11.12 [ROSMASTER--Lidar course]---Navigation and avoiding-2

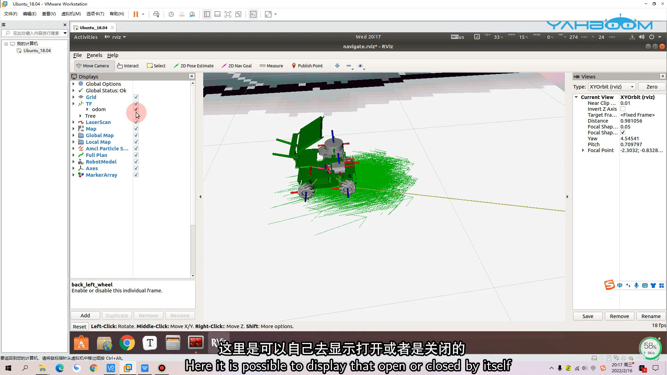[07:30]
也可以给它加上这里呢是可以自己去显示打开或者是关闭的然后我们把图片缩小看到这个红色的这根线
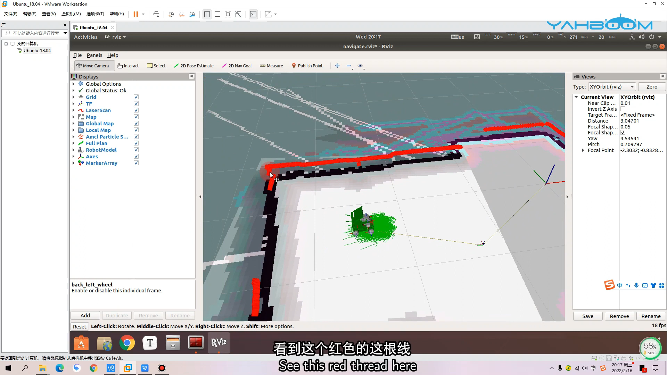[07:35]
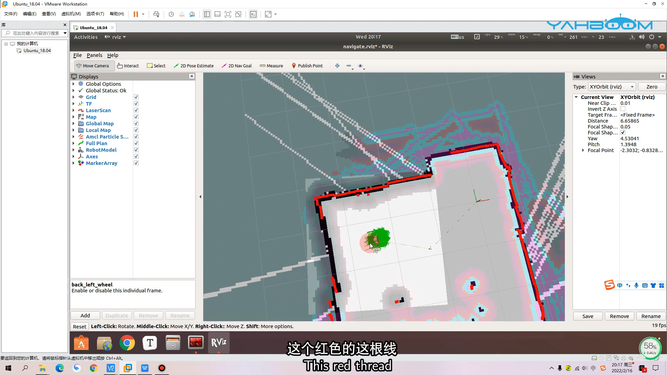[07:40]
这个红色的这根线就是当前雷达扫描的一个障碍物的一个信息把它取消勾选它就没有了
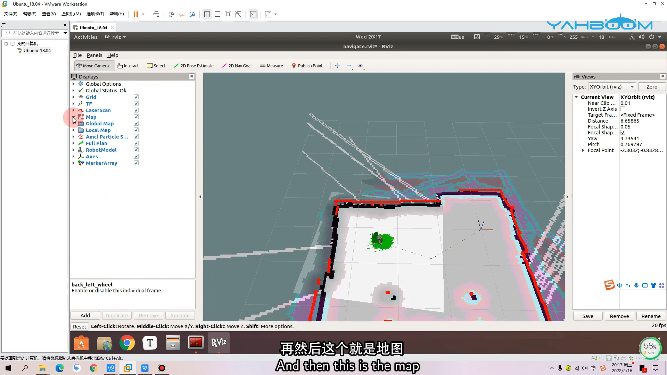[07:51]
再然后这个就是地图这里用到的是我们上次实验采集去出来的一个地图把它勾选去掉的话现在呢就只剩下一个全局的代价地图和一个局部的代价地图了
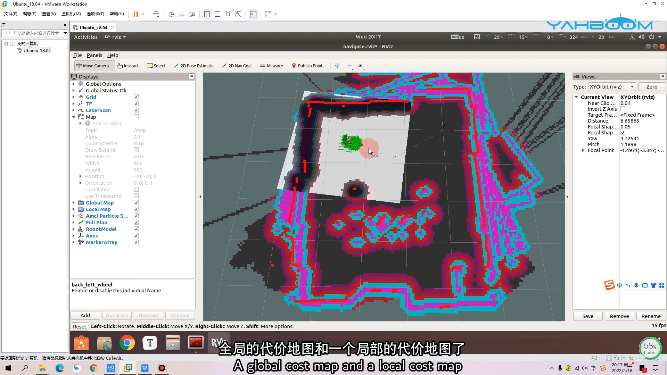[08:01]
再接下来这个是全局的代价地图给它取消勾选这个
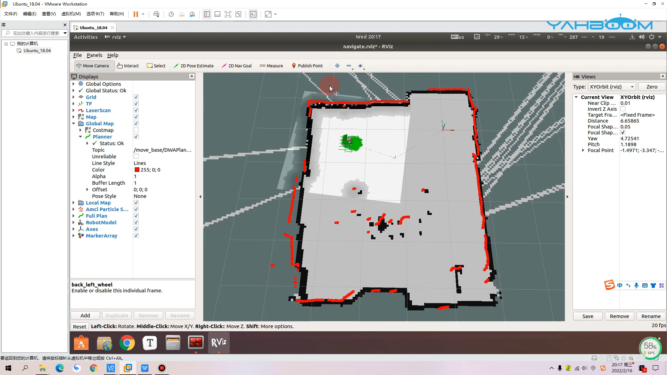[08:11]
地图就没有了然后下面的这个呢是这个路径规划接下来这里呢也是一个局部的代价地图